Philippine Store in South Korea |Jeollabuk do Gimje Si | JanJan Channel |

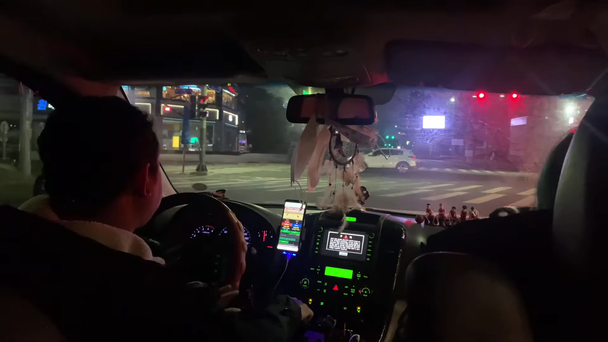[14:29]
Pansin mo, ang daming tao, no. Ba't ang daming tao paggabi, no?